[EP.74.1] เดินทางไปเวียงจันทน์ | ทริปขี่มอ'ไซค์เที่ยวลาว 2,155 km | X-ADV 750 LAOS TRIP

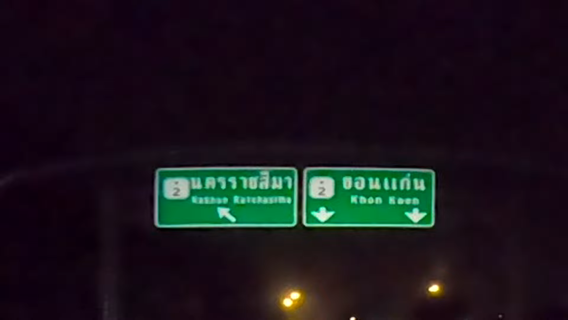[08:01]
ตรงไปครับเพราะว่าตัวล่าจะชิดซ้ายลงไปเดี๋ยวเราตรงไปขอนแก่นกันเลยดึกแล้วขอนแก่น192